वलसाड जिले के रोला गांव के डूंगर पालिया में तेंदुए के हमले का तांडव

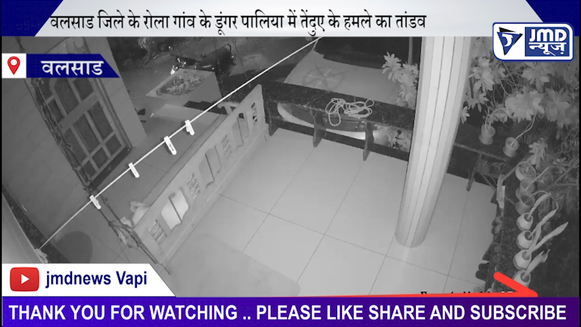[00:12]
तेंद्वे के हमले का तांडव कुट्टों की साहसिक कोशी सें CCTV में कैद वलसार जिले के रोला गाउं के डुंगर फलिया में दिल देड़ा देने वाली घटना सामने आई है इस गाव में राट के समय सोते हुए कुट्टे
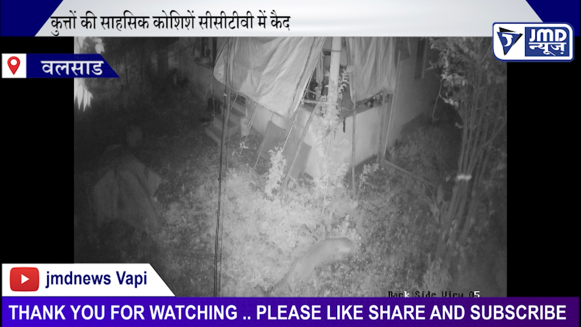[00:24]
पर तेंदुयों ने हमला कर दिया और जम कर उत्पात मचाया यह घटना स्थानी मूल निवासियों के लिए बेहत चिंता जनक हो